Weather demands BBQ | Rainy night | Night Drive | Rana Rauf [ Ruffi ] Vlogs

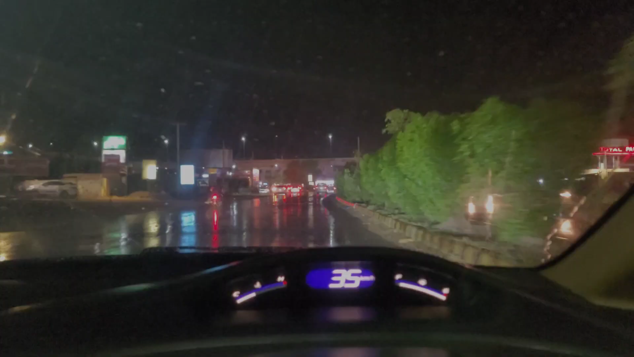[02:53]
ہم نے کھانا لے لیا ہے اپنا بار بی کیو ہم نے کروایا تھا ان سے دیرا حق والوں سے تو روڈز پہ آپ دیکھیں کہ ریم جم سٹارٹ ہے بہت پیارا ویدر ہوا ہوا ہے